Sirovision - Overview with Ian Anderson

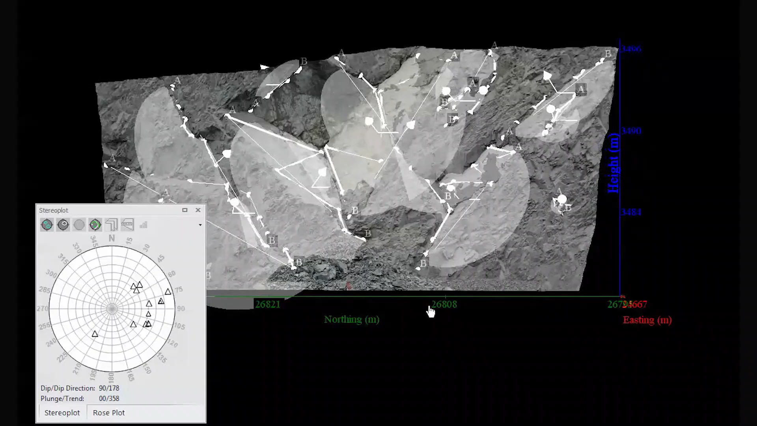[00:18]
SireVision is a photogrammetry package that enables geologists and geotechnical engineers to display and build 3D models.
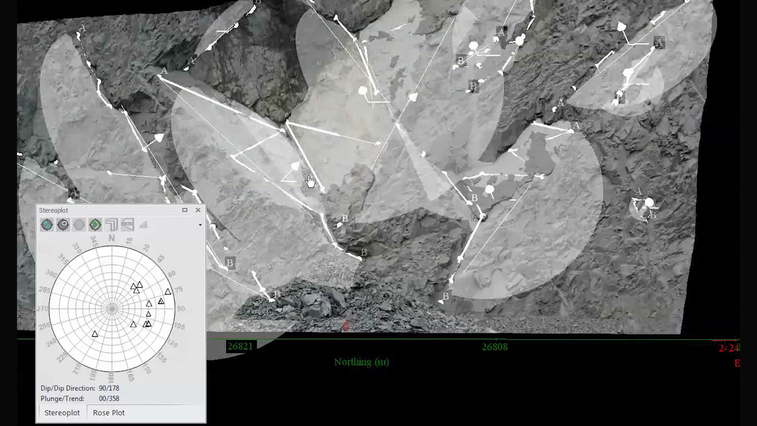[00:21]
SireVision is great because it enables efficient and safe mapping with immediate results,
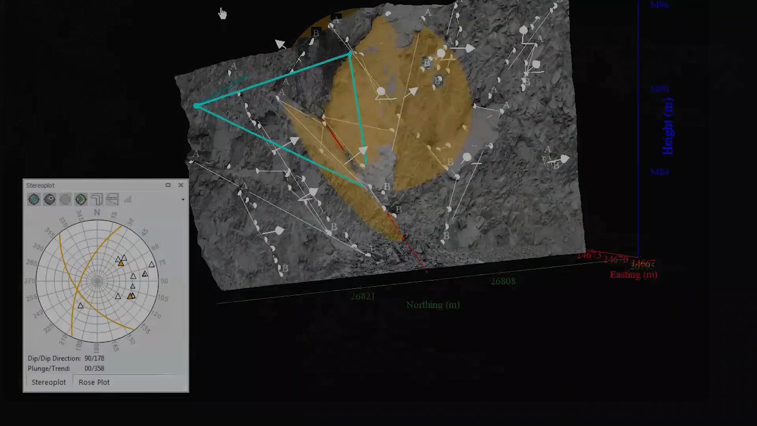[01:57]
SireVision differs from other mapping products on the market at the moment,
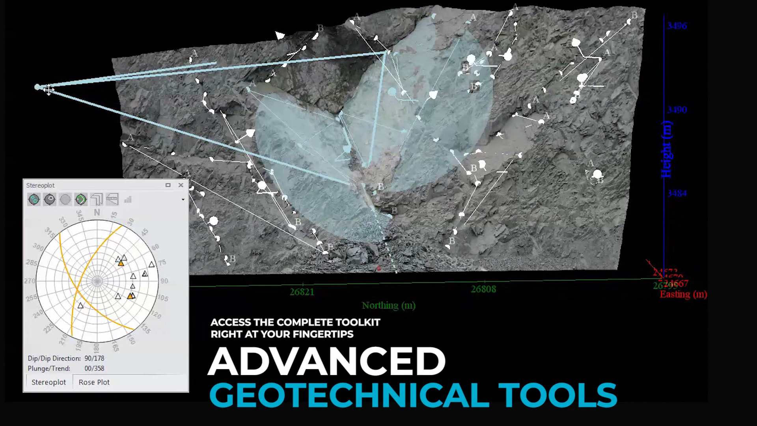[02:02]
in that it offers a large number of geotechnical analysis tools.
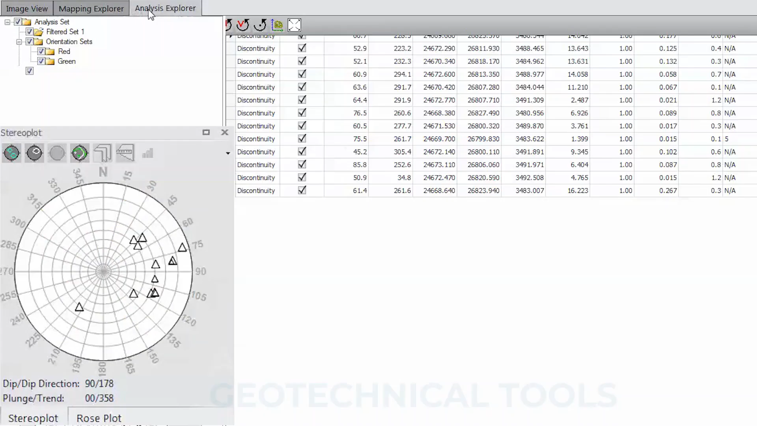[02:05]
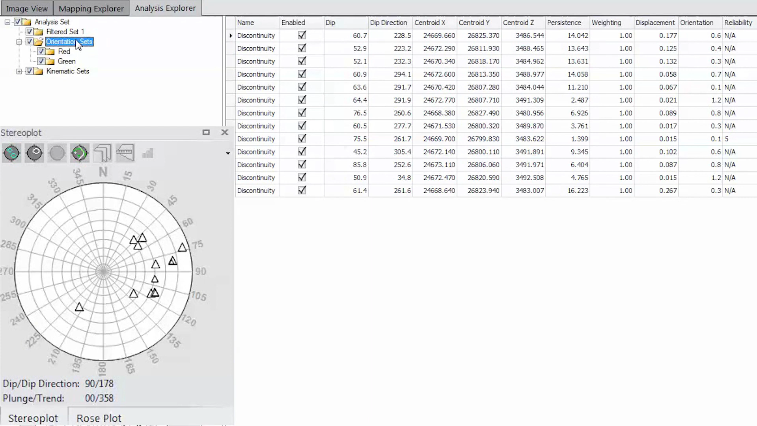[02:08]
This is everything from wedge detection through to joint center analysis,
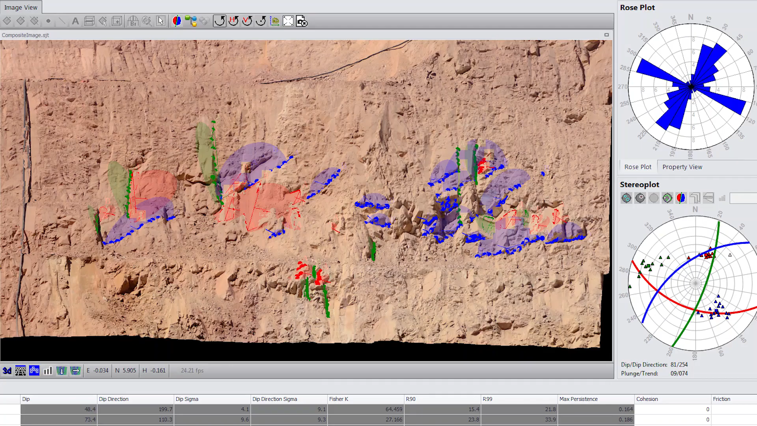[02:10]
and a number of plots such as rose plots and stereoplots.